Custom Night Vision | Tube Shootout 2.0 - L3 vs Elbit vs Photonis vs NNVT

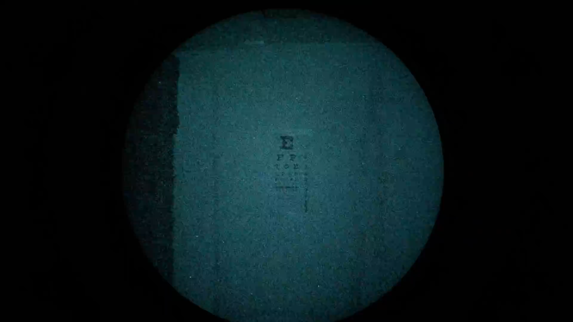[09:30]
all right here we are with tube number two this is the photonis echo this is the new tube that i picked at random from a line of photonis tubes and installed in the same pvs14
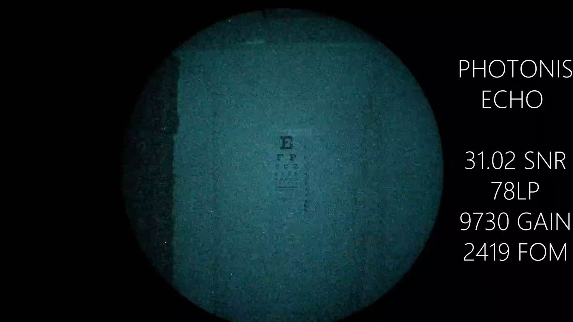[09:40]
uh it is at max gain just to confirm that i guess we can go up and down with the gain for all the units in this particular video so that's all the way down bring the gain all the way up maximum gain i'm going to use the in body zoom to confirm we are in very crisp focus back out make sure that sharks dead center frame there